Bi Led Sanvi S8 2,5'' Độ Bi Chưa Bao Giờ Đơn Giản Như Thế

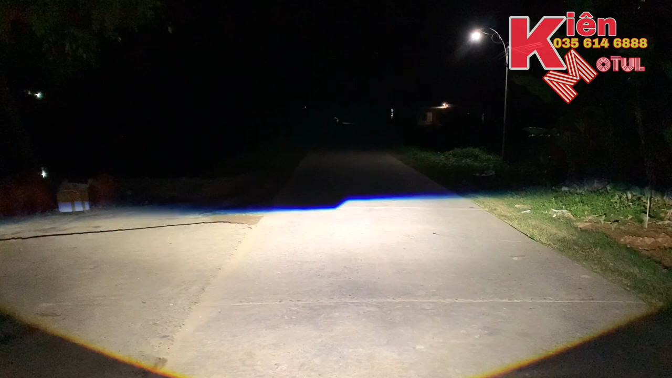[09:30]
Đây là ánh sáng thực tế chế độ cốt. Và bây giờ em sẽ lên pha. Đó. Ánh sáng cực kỳ là mạnh và gắt. Em quay gần đây thì các bác có thể nhìn thấy cái đường cắt xanh lét luôn. Đó, cái đường cắt mà càng xanh như này thì chứng tỏ cái ánh sáng đưa xuống mặt đường càng gắt anh em nhé. Đó, thì các bác có thể thấy là cái đường cốt ánh sáng rất là mịn. Chế độ pha cực kỳ là mạnh. Đó, thì em để gần đây thì các bác thấy là chế độ pha rất là cao to.